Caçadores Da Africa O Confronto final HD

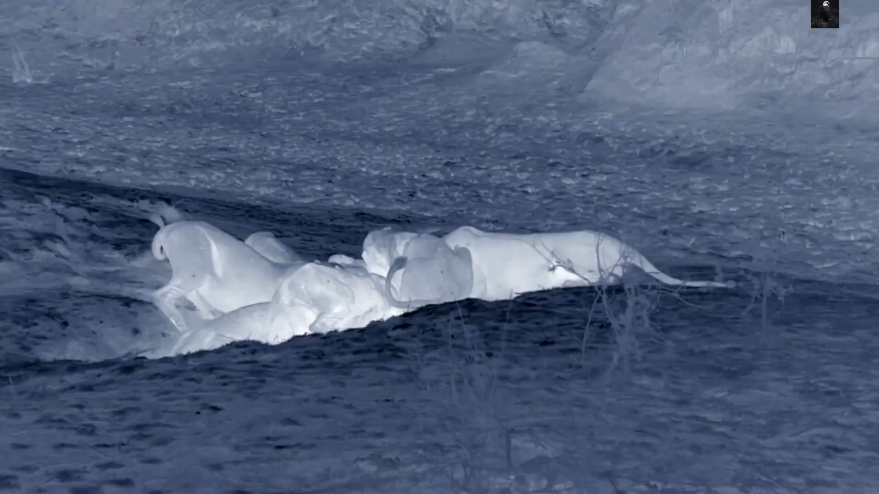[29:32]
Mas, novamente, não há o suficiente para se satisfazer.
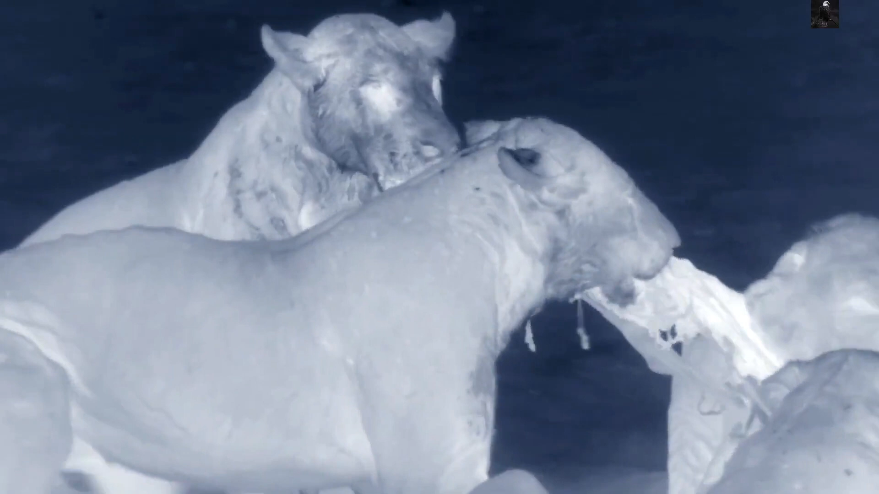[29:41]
Com a comida tão ilimitada, as leoas comem primeiro.
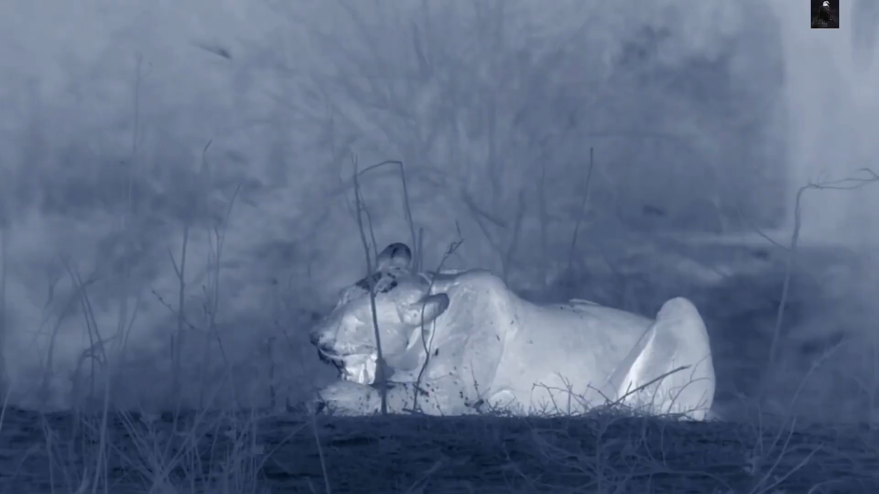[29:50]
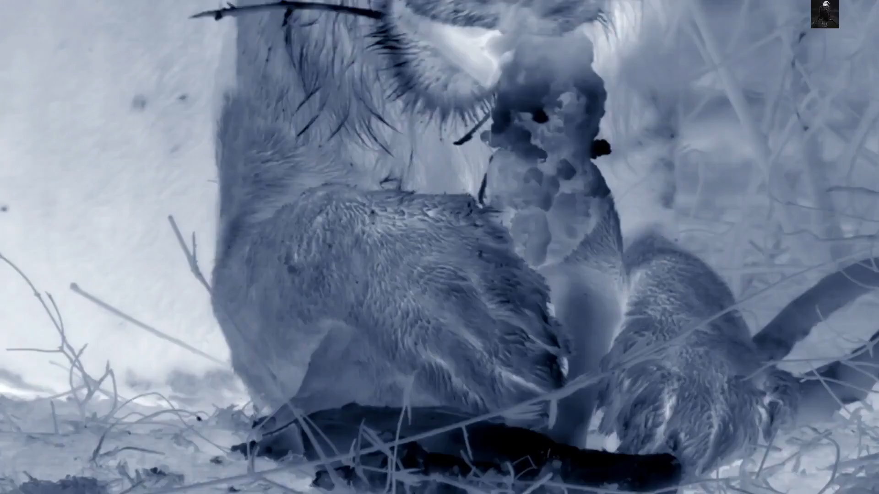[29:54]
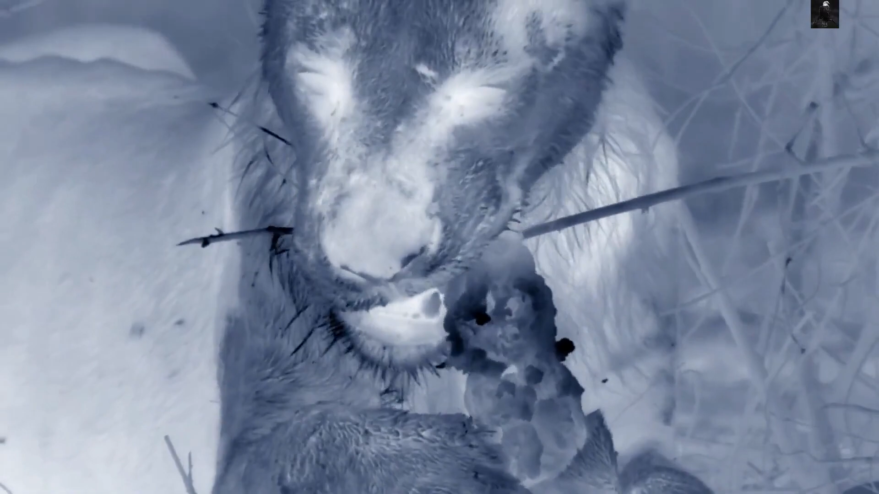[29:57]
Os adolescentes ficam com as sobras.
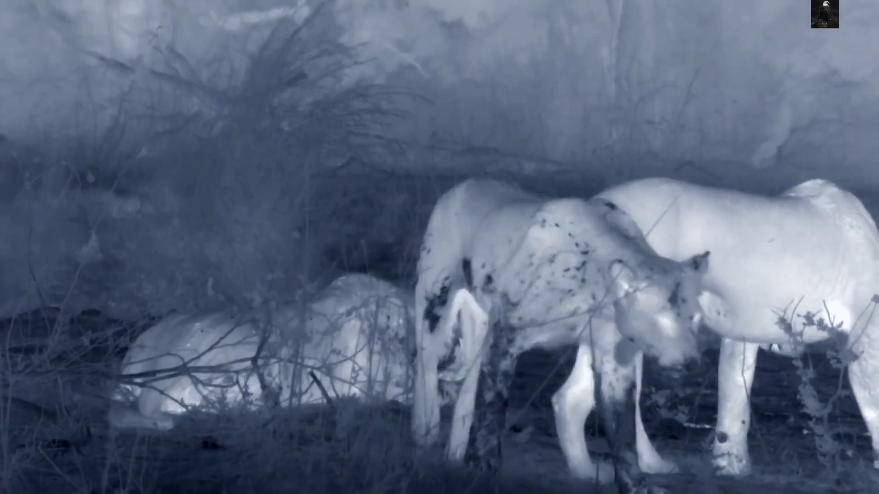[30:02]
O bando precisa de uma boa refeição que alimente todos.
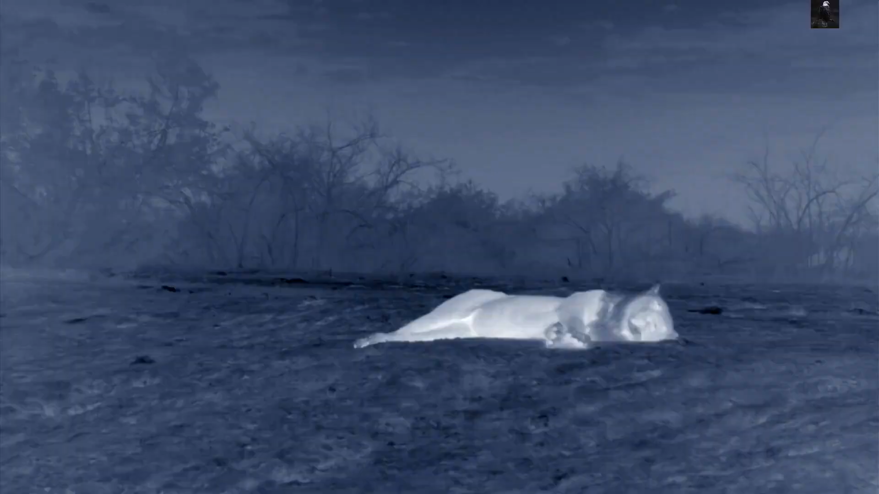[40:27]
ao cair da noite, todo o bando está saciado.
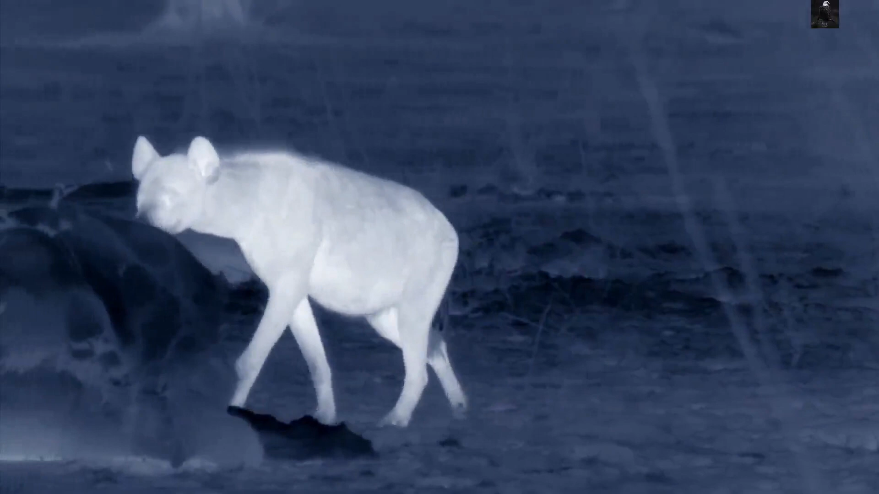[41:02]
Tudo o que resta é a casca da
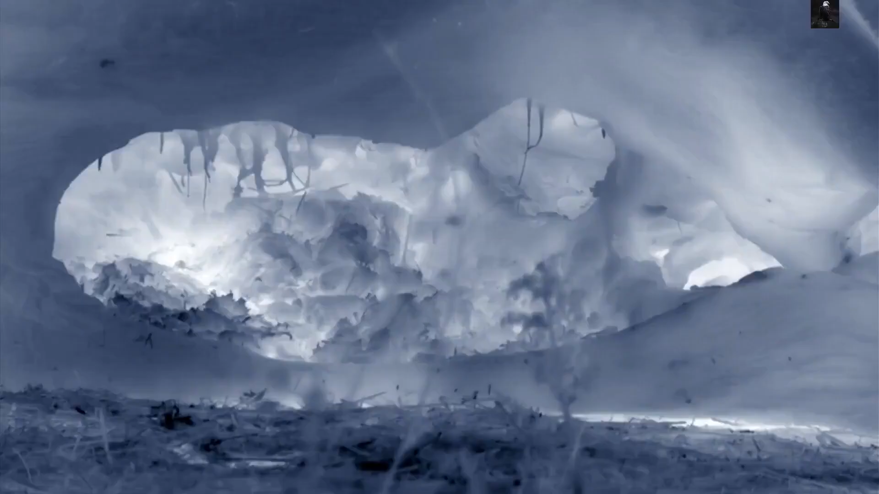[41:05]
pele dura do búfalo sobre o esqueleto.
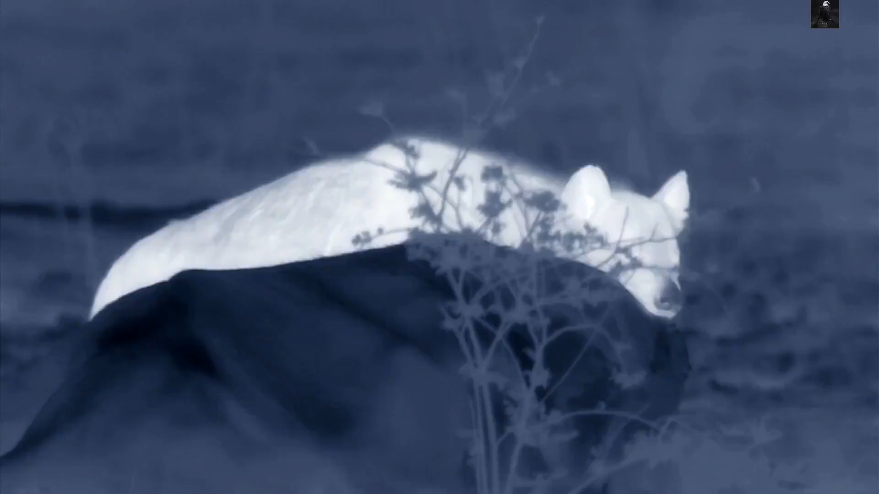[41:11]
As hienas não são comedoras exigentes.
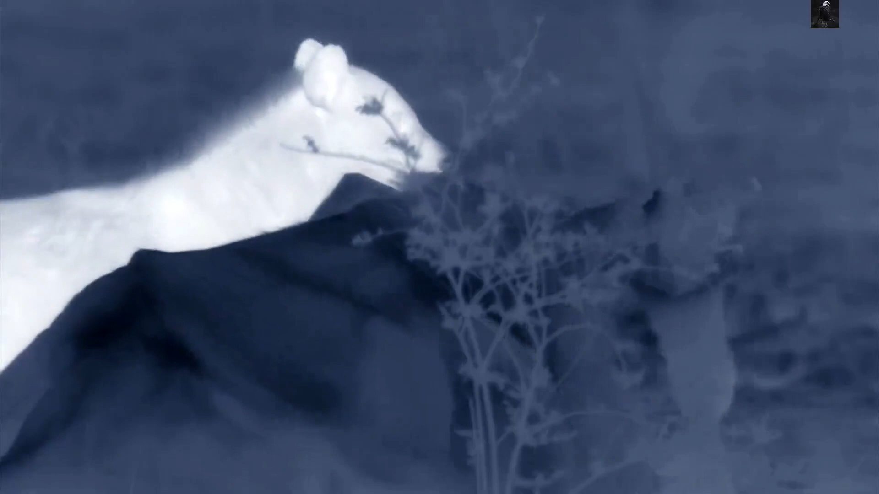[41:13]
Suas mandíbulas fortes cortam seu couro espesso e elas mastigam e engolem os ossos.
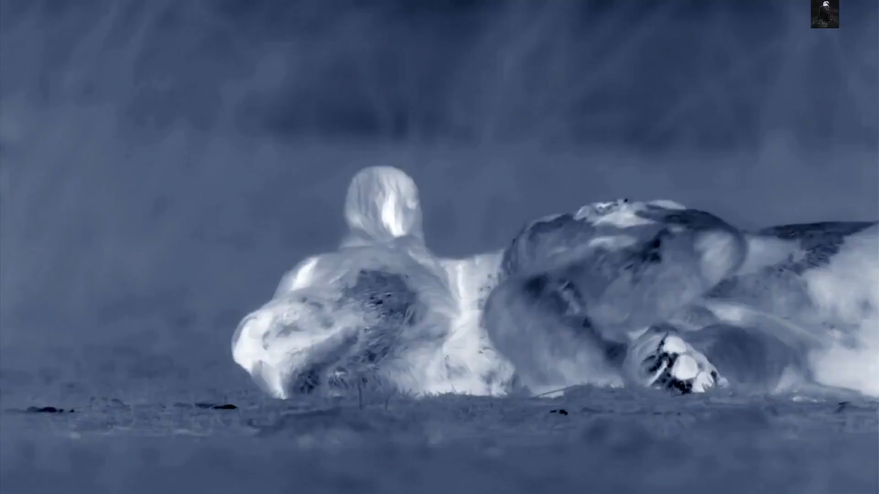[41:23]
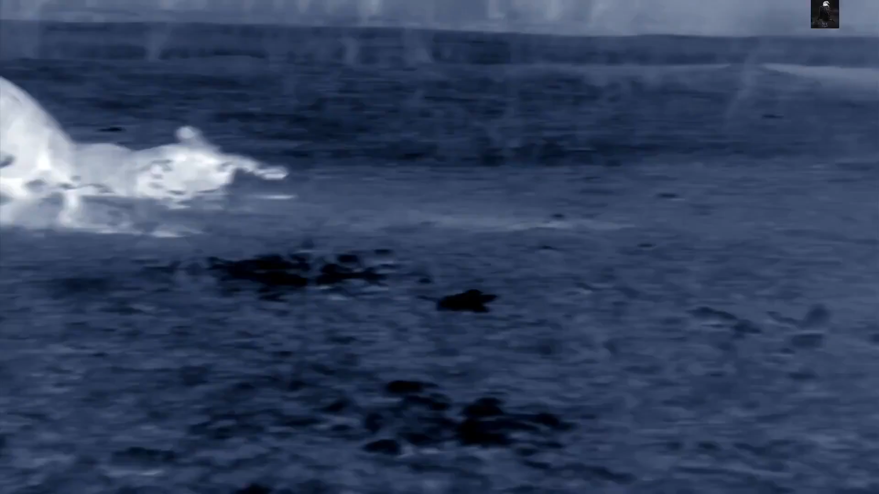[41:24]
As leoas podem não estar mais com fome,
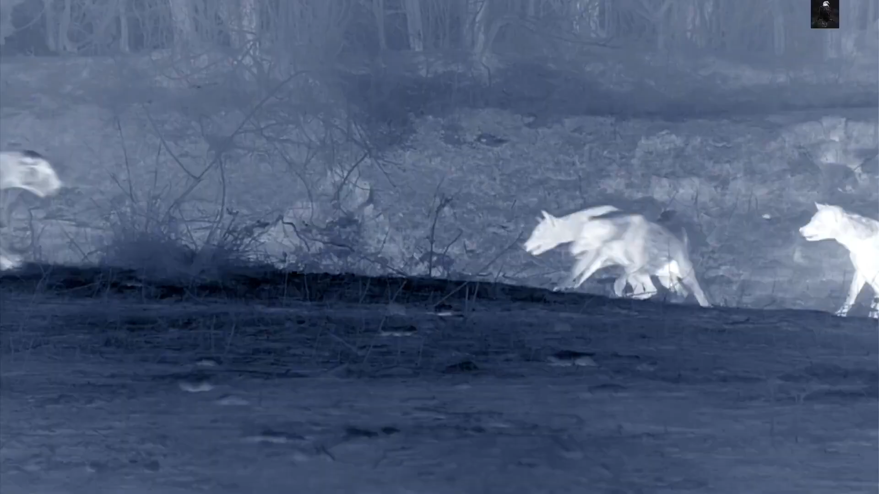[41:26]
mas não vão permitir que suas rivais tenham uma refeição grátis.